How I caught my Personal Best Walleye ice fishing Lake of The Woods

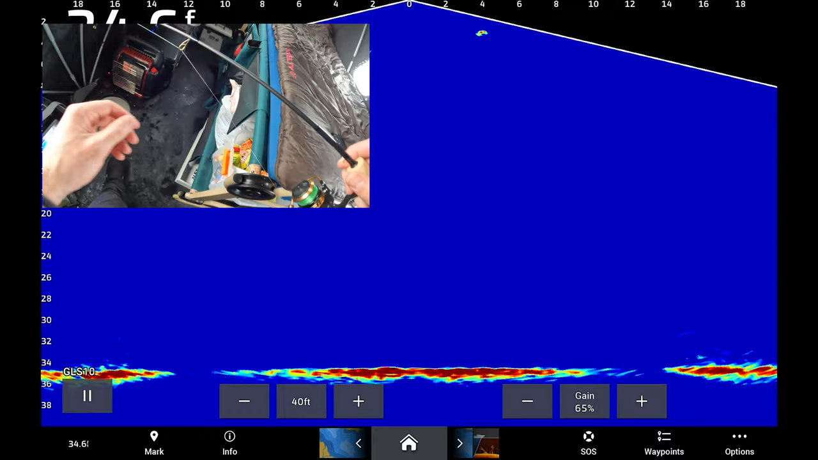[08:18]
close. Ooh, a little bit of a pull. Okay.
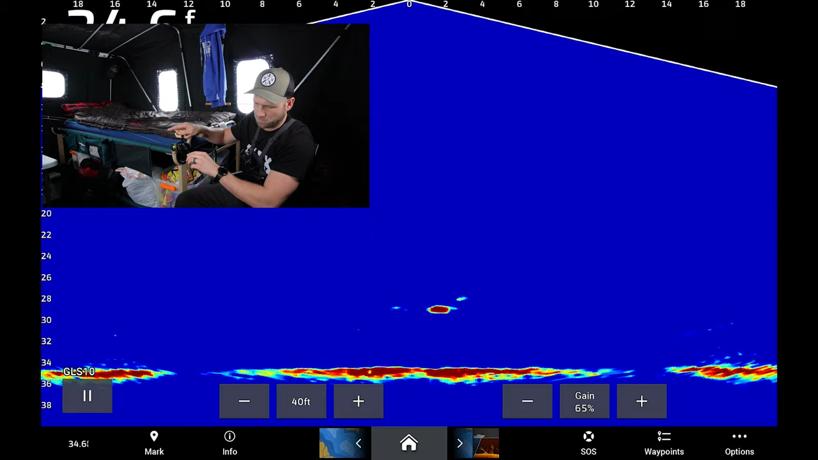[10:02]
Wonder if it'll turn around. It's gonna hit. All right, it took that.
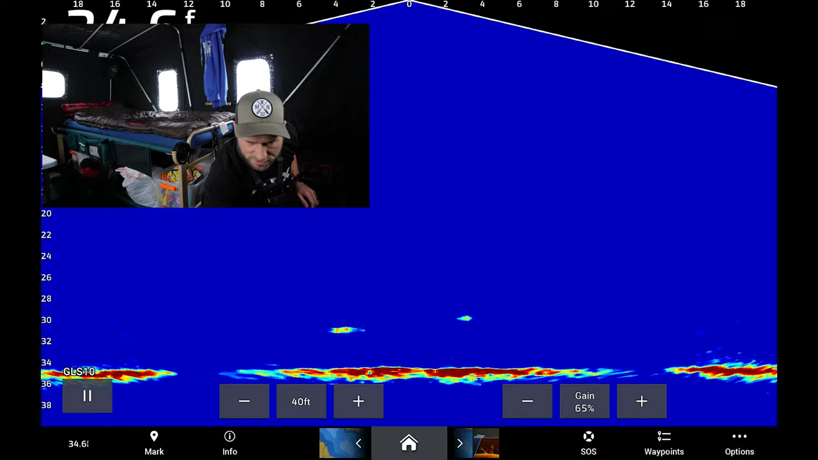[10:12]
That's a little bit bigger fish too.
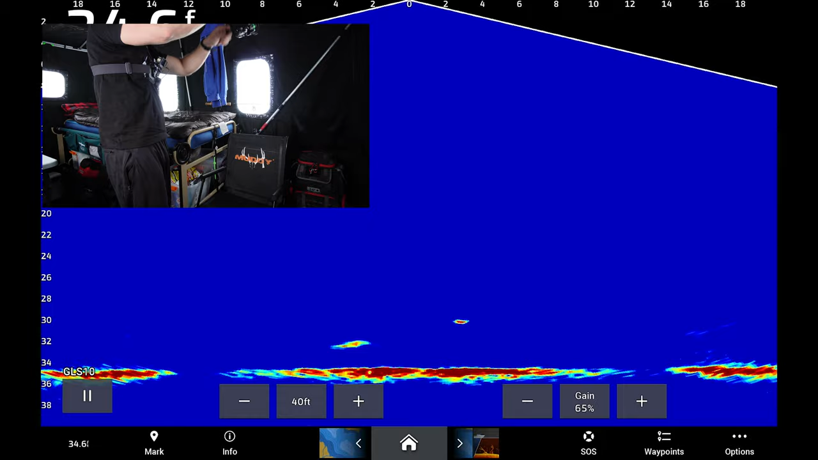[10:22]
There we go, I got a hook set in it too. All right.
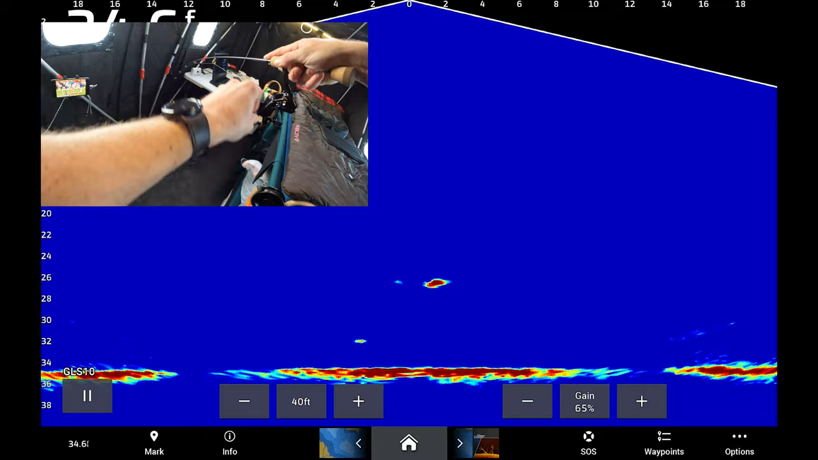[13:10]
It's a pretty decently heavy fish too.
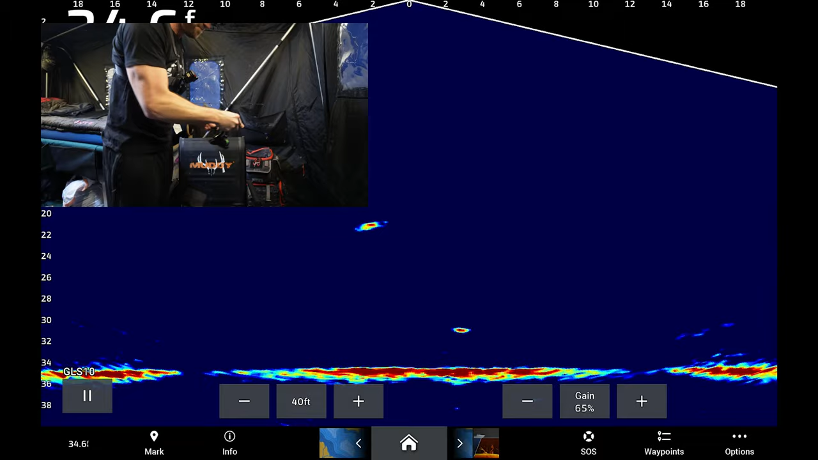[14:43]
Nicer fish. Feel good about this hook set though.
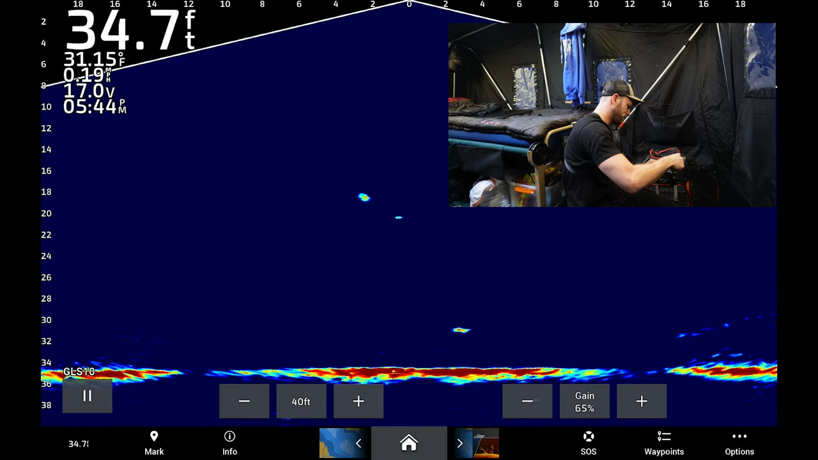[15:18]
On screen: depth 34.7 ft, water 31.15°F, speed 0.19 mph
Listen to that.
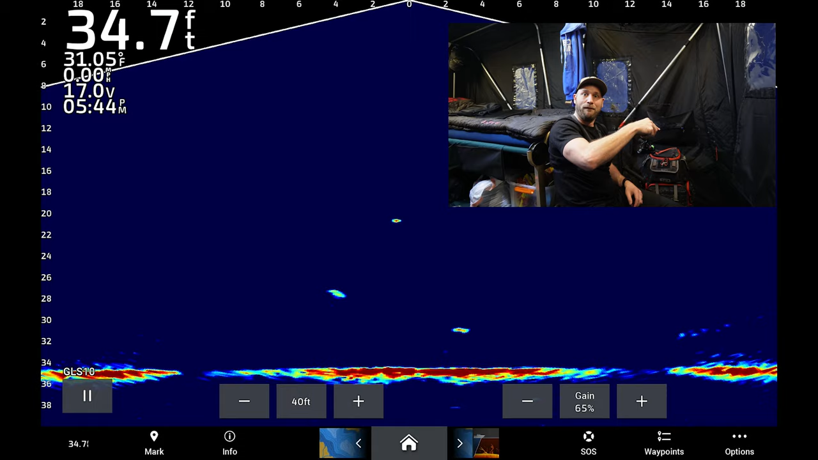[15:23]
On screen: depth 34.7 ft, water 31.05°F
Oh, back down to the bottom.
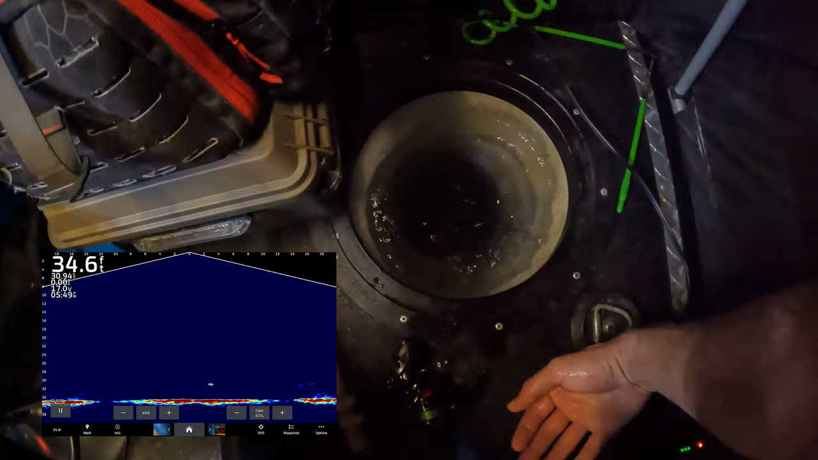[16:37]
See you later. Just like that.
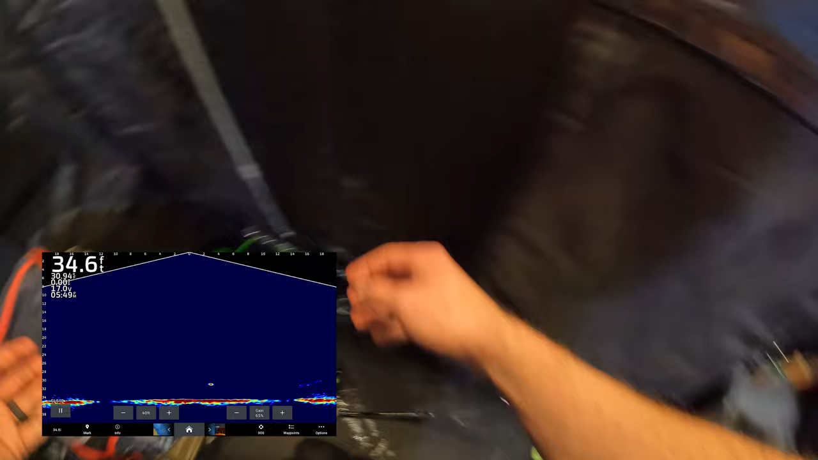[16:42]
Back down. See it on the live scope?
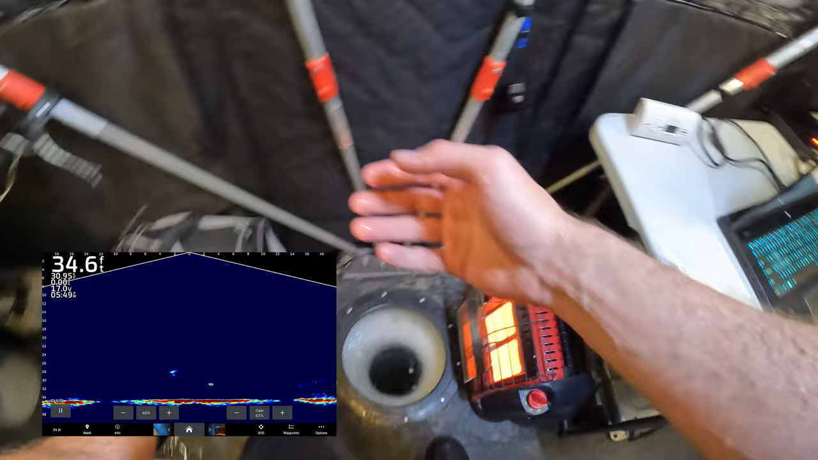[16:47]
Straight to the bottom. Boom.
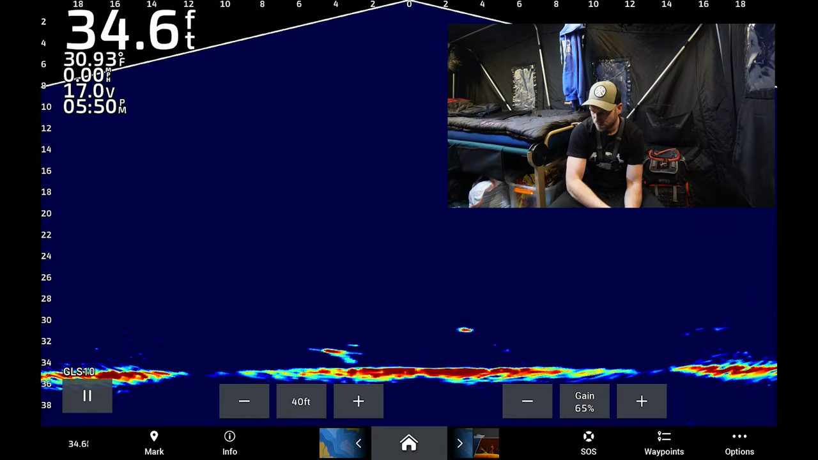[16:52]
On screen: depth 34.6 ft, water 30.93°F, speed 0.00 mph
There it is, coming off the bottom. That's that burbot that just went down. I took the blue out and put red in it.